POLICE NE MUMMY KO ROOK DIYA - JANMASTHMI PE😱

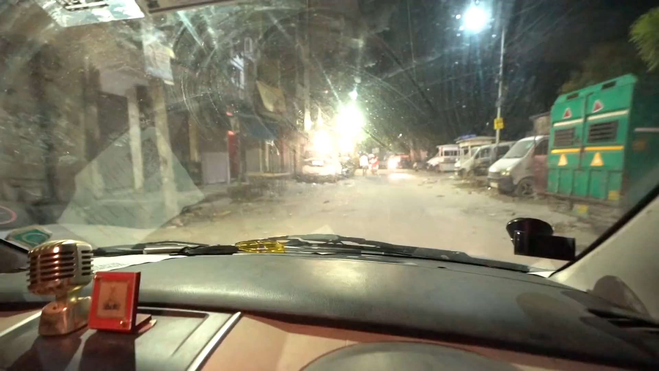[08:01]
एक सैड न्यूज है कि अभी कोई जन्माष्टमी मना ही नहीं रहा है इस कोविड सीजन में।
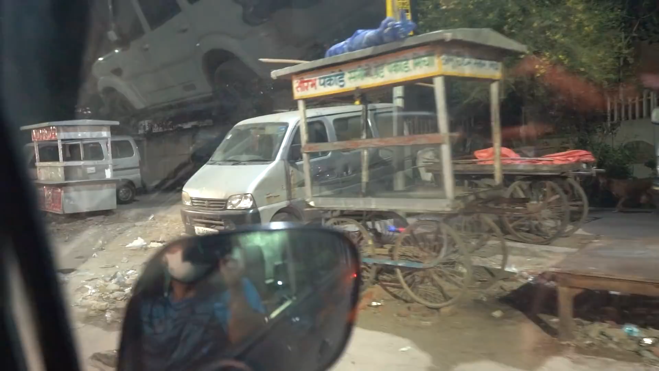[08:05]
देखो सब सूखा पड़ा सब, नहीं तो यहाँ पे लंबी लंबी झांकियां।
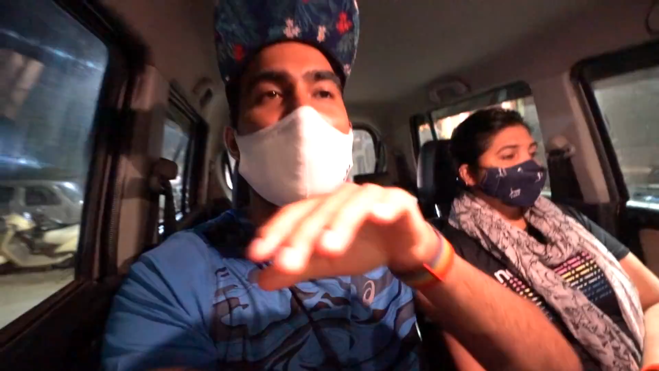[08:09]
जब मैंने 3 साल पहले व्लॉग भी बनाया हुआ तो उसमें पानी में ले जाते हैं, बड़े छोटे छोटे बच्चे ड्रामे करते हैं, खेलते हैं, कूदने नाचते हैं, बट अभी
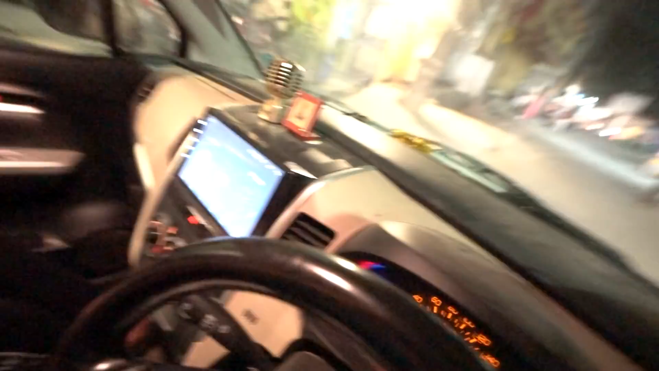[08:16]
ऐसा सूना पड़ा है हर जगह कि कोई भी नहीं है। देखो ये देखो सब सूखा पड़ा है, नहीं तो यहाँ हर जगह लाइन से झांकियां बनती थी और लोग टेंट लगा के डीजे बजाते पूरी रात,
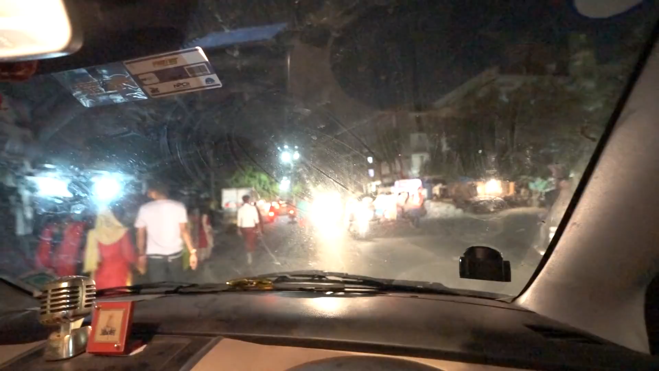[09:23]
हाँ ये देखो जैसे ये जा रहे हैं, पिछली बार इस जगह लगी थी झांकी,
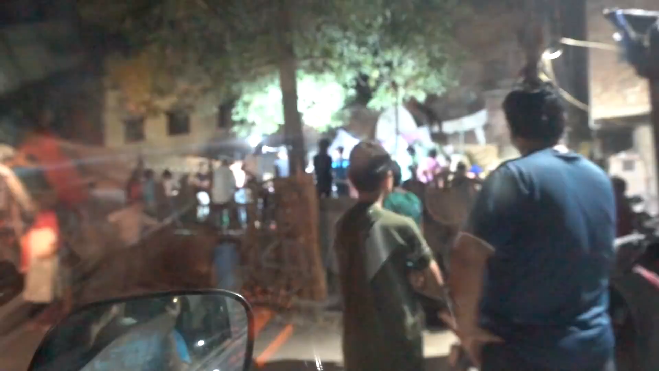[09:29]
यहाँ लग रही है एक झांकी छोटी सी, मतलब झांकी क्या मतलब, ऐसे ही लोग एंजॉय कर रहे हैं पेड़ वेड़ बना के।
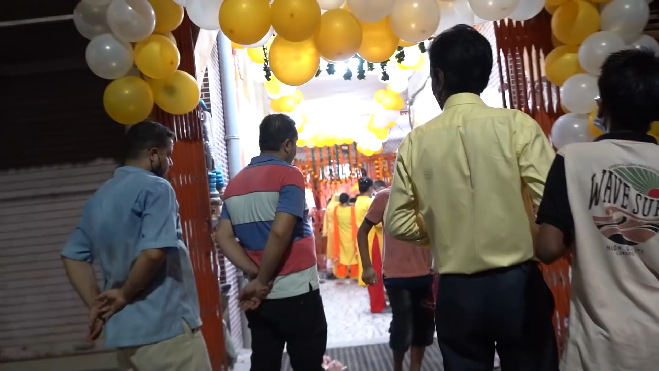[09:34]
ये मंदिर मम्मी पूरा भरा रहता था, याद है जब मैं छोटा था बचपन में आता था, पूरे बहुत भीड़ होती थी इसमें। हाँ पूरे यहाँ यहाँ तक रोड पे लाइन लगी रहती थी।
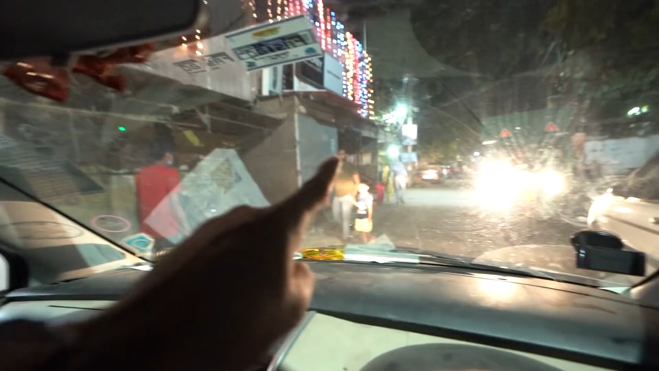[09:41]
अब देखो मंदिर भी खाली पड़ा है, पूरा इलाका सूना पड़ा है। जब जब मैं छोटा था तो अब मैं रहता था मदनगिर में इसी इलाके में।
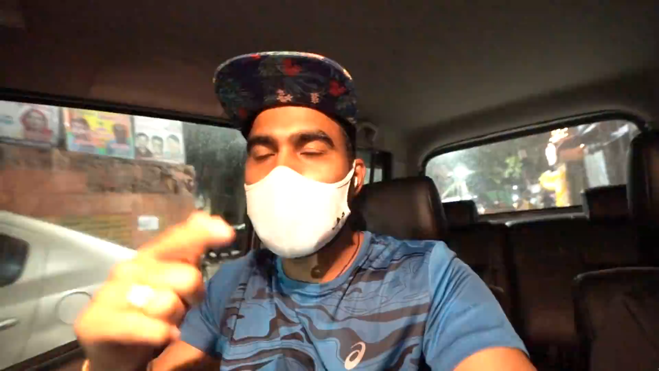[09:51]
यहाँ जो भी स्टेजेस बने हैं यहाँ पे पूरे लोग नाचते थे, डेक लगाते थे।
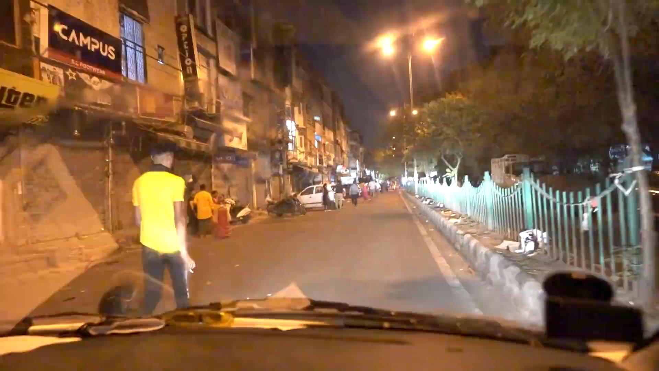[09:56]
तो मेरा बचपन तो इन्हीं रोडों पे गुजरा, यहाँ से ही कपड़े खरीदता था, यहीं पे शॉपिंग,
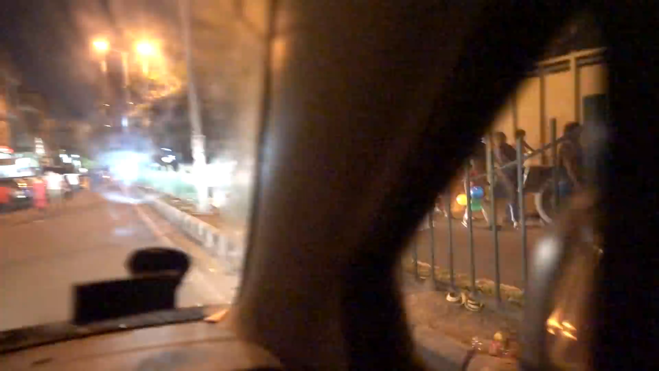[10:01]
यहीं पे सामने पार्क है, इस पार्क में मैं बैट बॉल खेलता था।
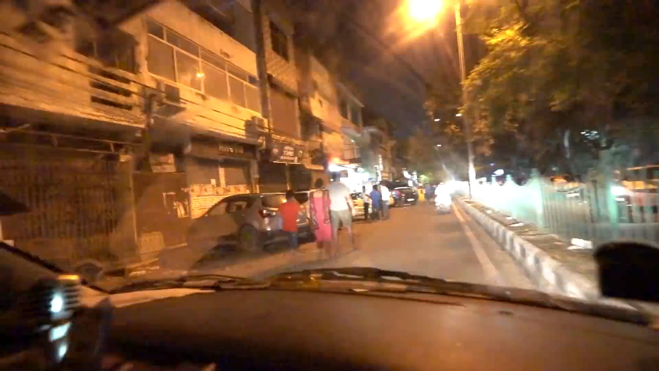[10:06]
तो आज देखो सुना है इस वाले स्टैंड पे तेरी बस आती है, अच्छा स्कूल बस ग्रीन फील्ड की।
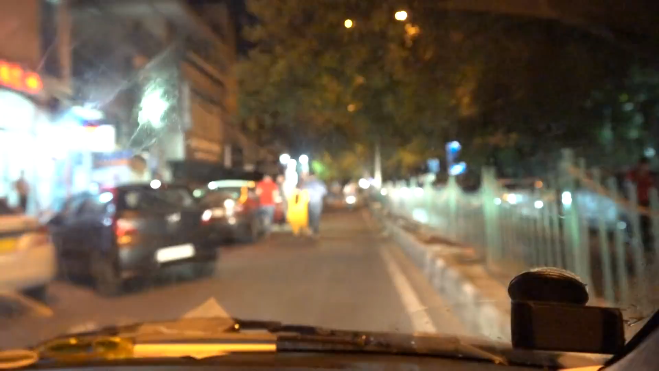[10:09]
ये देखो बस स्टैंड दिखाता हूँ, तो मेरा बस स्टैंड होता है जब मैं छोटा था, पांचवी छठी में पढ़ता था। तो इस चौक पे ये जो ऑटो मोड़ रहा है ना यही आती थी इस चौक पे, यहाँ खड़ा होता था मैं, आज बीकानेर बन गया, यहाँ खड़ा होता था।
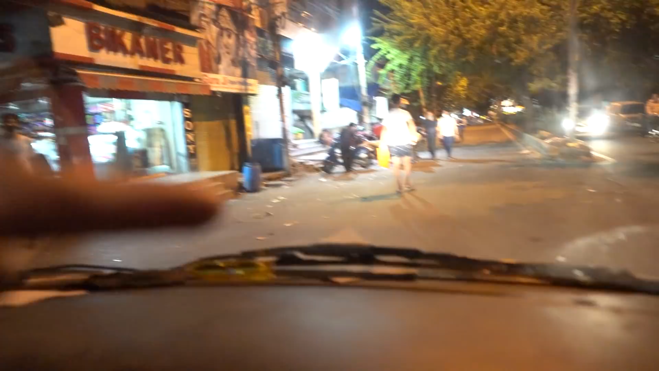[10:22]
तो यहाँ बस आती थी और यहाँ से मैं पतंग ले आता था चार्ली वाले से, है ना, यहाँ से।
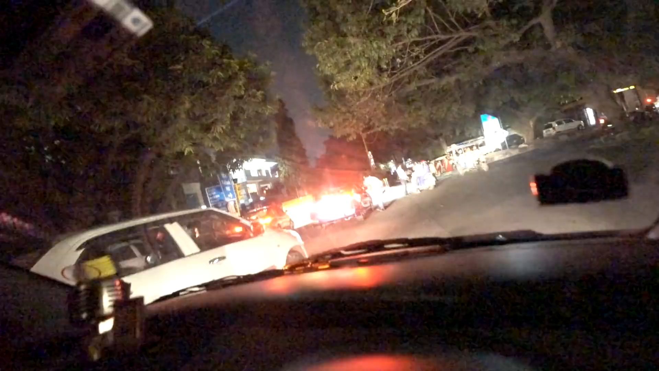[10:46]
बट ये यहाँ रोक रहे हैं पुलिस वाले। निकल तो रही थी गाड़ी, तो निकाल ही नहीं रहा, जबरदस्ती खड़ा है।
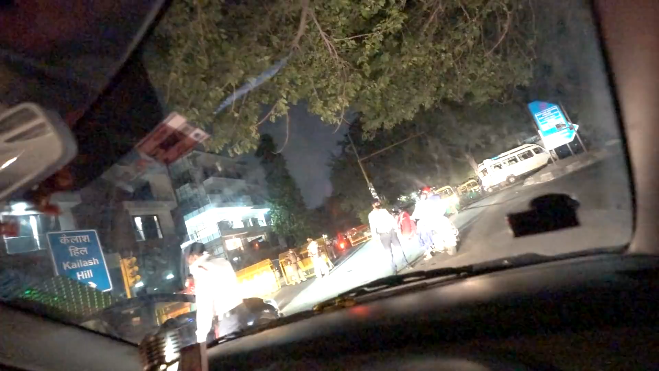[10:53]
नहीं निकाल तो रहे हैं, जाने नहीं दे रहा ना। इधर है क्या, और क्या, ऊपर जा नहीं रहा।